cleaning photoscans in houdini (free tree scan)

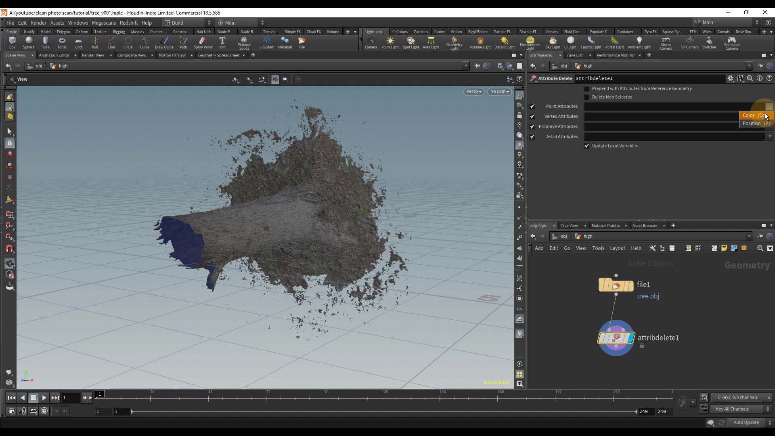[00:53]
so I'm just going to use an attribute delete really quickly and I'm going to delete the color channel and then I'm also just going to delete the material the shot material path. I think that's just there because when I exported the model I accidentally put it there.
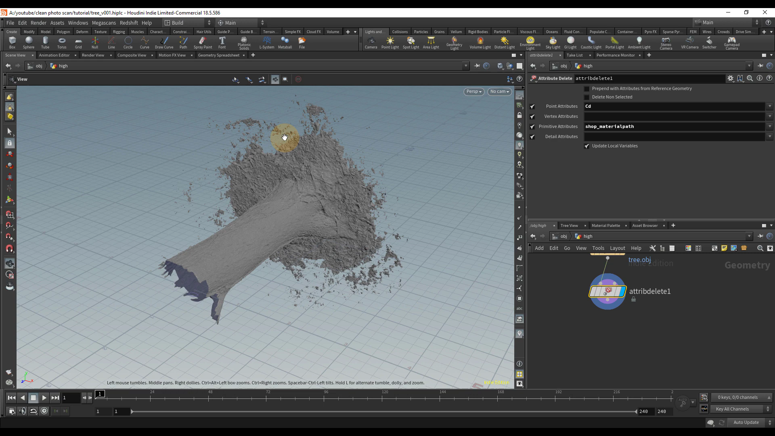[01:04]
I don't know but in Agisoft photo scan that's the software that I used to make this scan. It has Z up but Houdini's Y up and so that's why what's called it's facing the Z axis but there's this really cool node called match axis that I like to use.
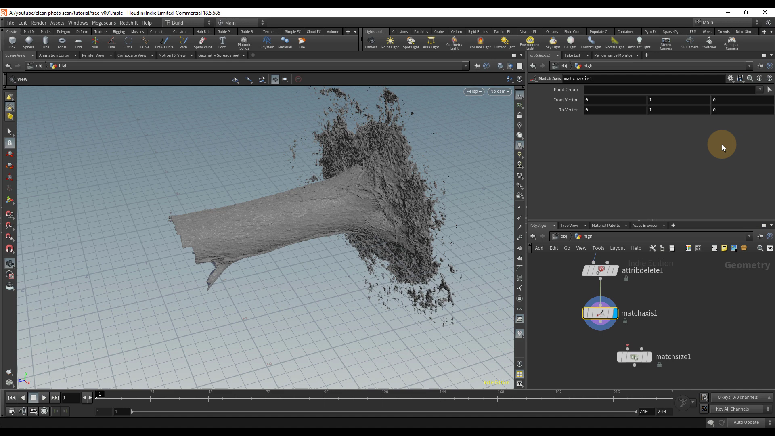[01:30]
I can just switch it from Y up right here because it's XYZ so I'm just going to put zero for that one and then one in the Z and now it's facing the right way
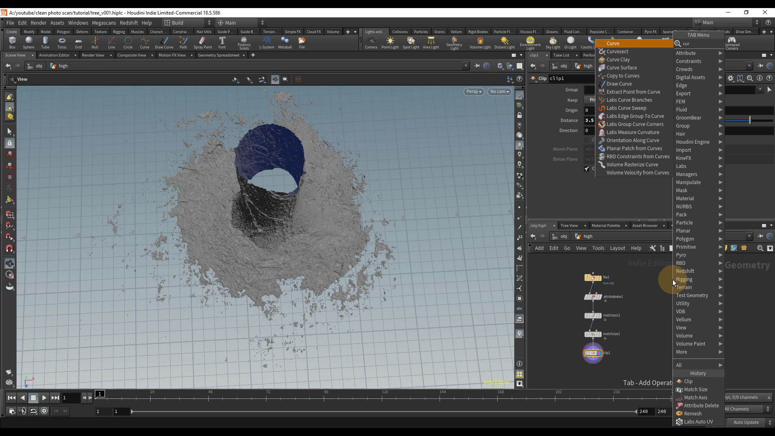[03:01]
going to drop down a curve node let me see I wonder if actually I'm going to put the display